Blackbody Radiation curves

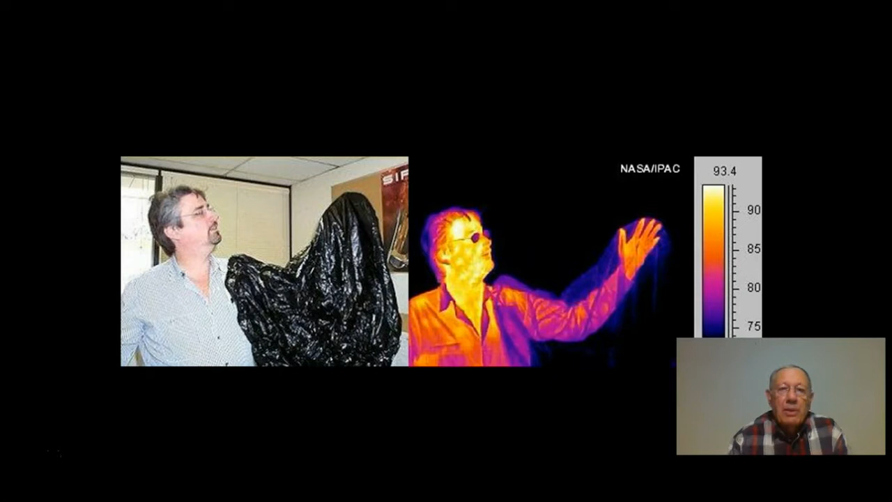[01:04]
In other words heat and most of us are aware that under normal circumstances we give out heat. So that is black body radiation. Now his temperature there is probably around about 37 and 37 degrees Celsius. If we have a look at a stove. A stove there as you can see is red hot.